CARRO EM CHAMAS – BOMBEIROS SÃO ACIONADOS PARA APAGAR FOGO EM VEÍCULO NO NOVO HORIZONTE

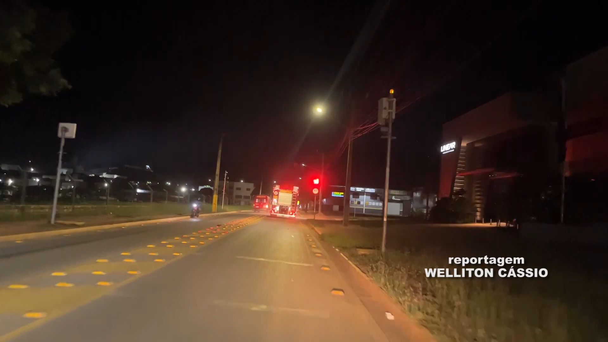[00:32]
E a TV Cidade Verde está colada atrás da equipe de combate a incêndios que está se deslocando rapidamente para atender a esta ocorrência.